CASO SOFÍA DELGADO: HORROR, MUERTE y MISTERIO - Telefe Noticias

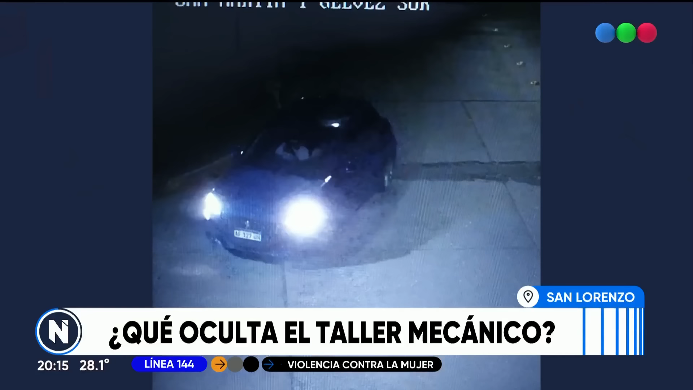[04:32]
que fue registrado por varias cámaras de tránsito y de seguridad. Y aquí la policía anoche encontró ese 308.